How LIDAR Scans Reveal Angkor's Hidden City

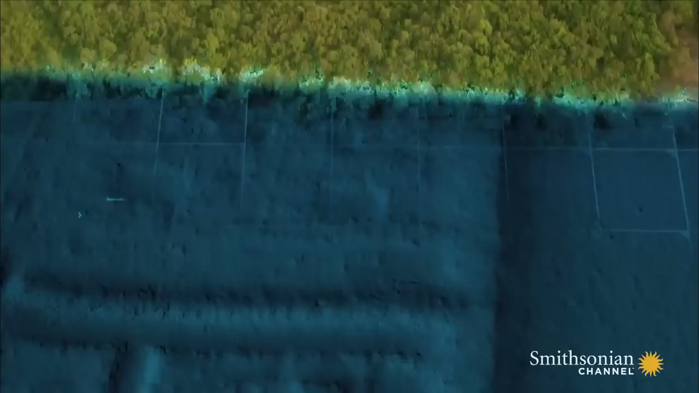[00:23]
The LIDAR data renders an outline of everything on the surface of the land.